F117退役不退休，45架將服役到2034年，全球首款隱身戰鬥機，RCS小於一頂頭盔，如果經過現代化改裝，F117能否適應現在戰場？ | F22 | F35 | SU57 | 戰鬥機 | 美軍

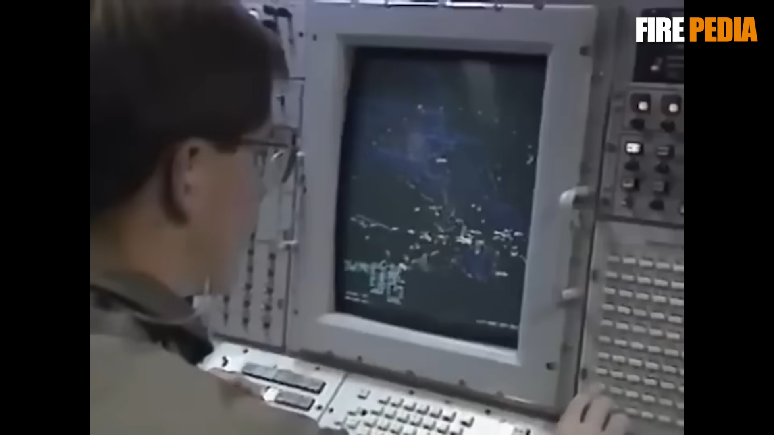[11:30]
在海湾战争当中沙特装备的猎鹰雷达曾在20公
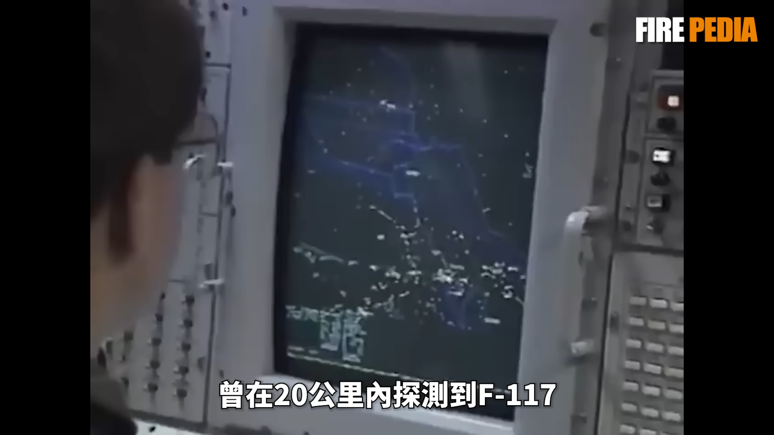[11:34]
里内就探测到了F-117也证明了其在低频雷达方面的短板另外